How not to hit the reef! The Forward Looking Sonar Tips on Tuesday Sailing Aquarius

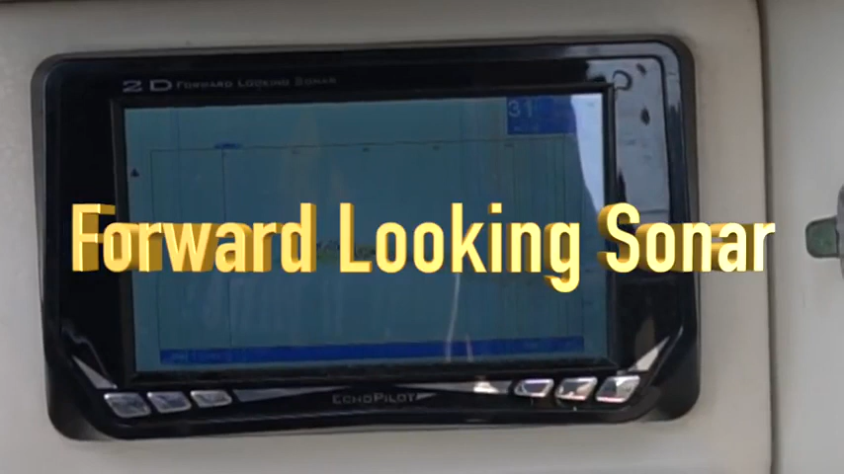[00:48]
today we're going to talk about the forward-looking sonar we have an Echopilot fitted
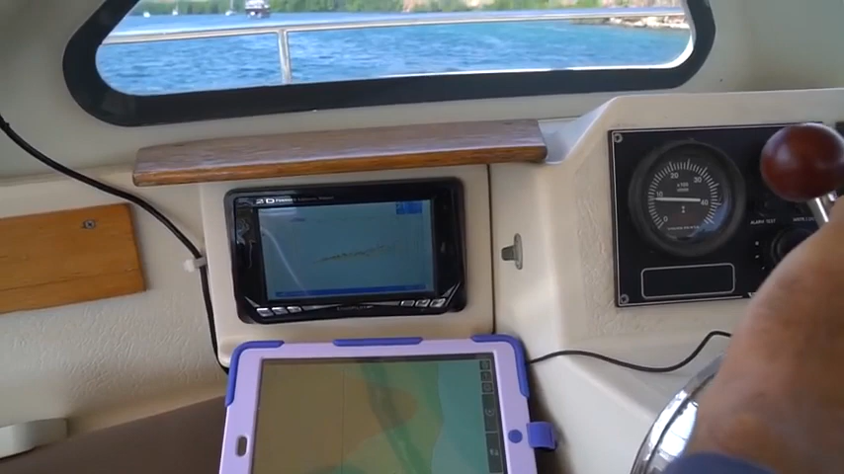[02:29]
so you see it coming up coming up coming up that's what it'll look like if you're just about ready to hit look we're going to back out of this but we've got about 36 meters in front of us before it gets really shallow
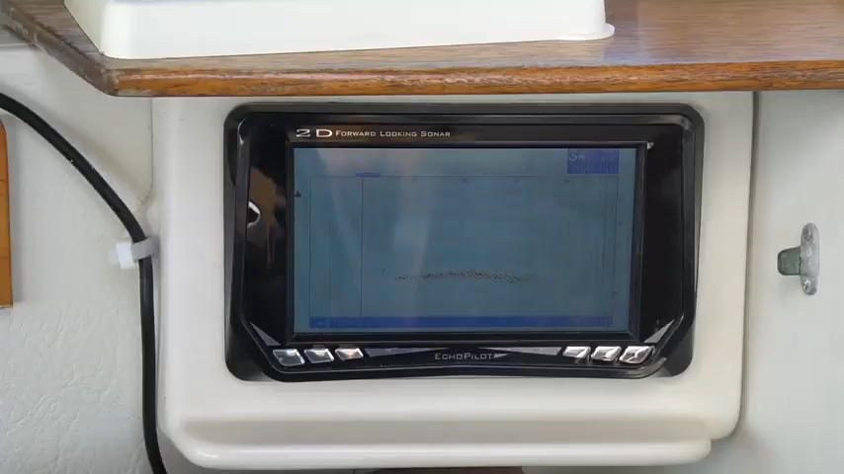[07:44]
echo sounder and my own eyes I really like the position of the echo pilot display on Aquarius if it were mounted in front of me with the rest of the instruments